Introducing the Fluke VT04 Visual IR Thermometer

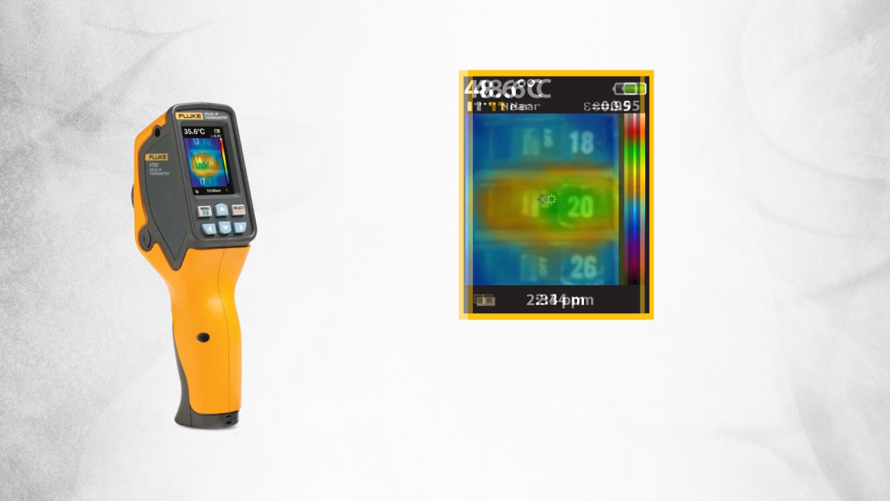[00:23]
Every Fluke visual IR thermometer combines a digital image and a thermal heat map overlay so you can instantly detect the exact location of a problem. Fluke visual IR thermometers save our customers time by eliminating the time consuming task of individual temperature measurements.
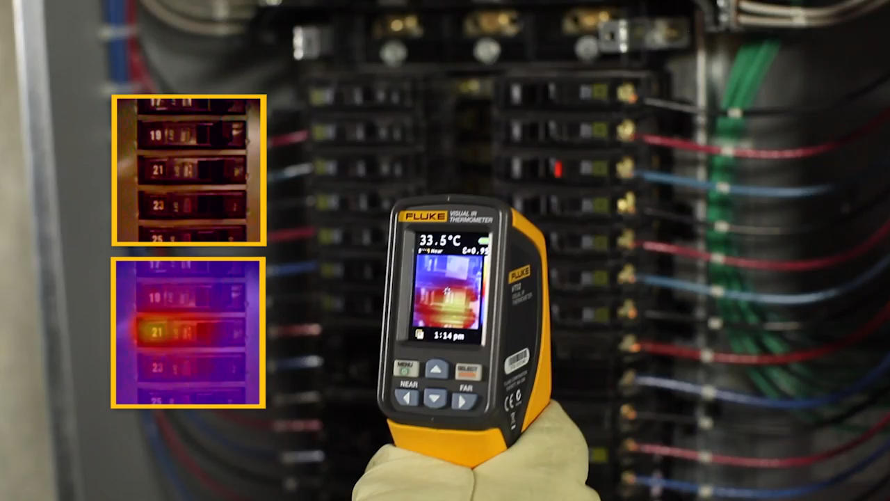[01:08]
On screen: spot 33.5°C
breakthrough affordability and the fact that it requires no training to use the award winning VT02.
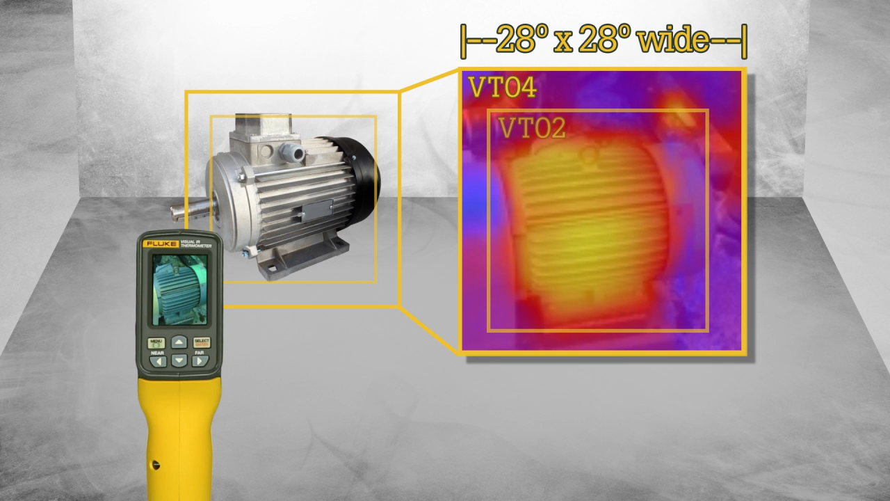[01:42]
allowing customers to work in the most space constrained environments.
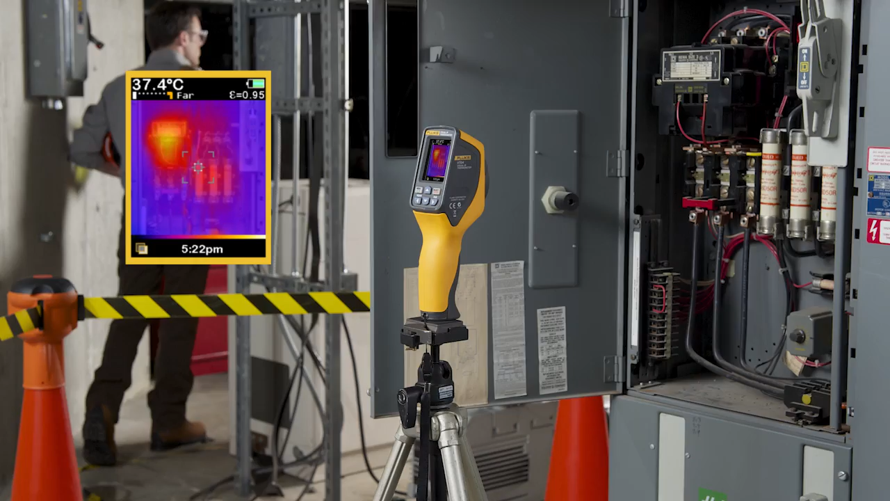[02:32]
On screen: spot 37.4°C
then automatically it starts capturing images for you. And maybe most impressive is we added all this capability and a rechargeable lithium ion battery in an incredibly portable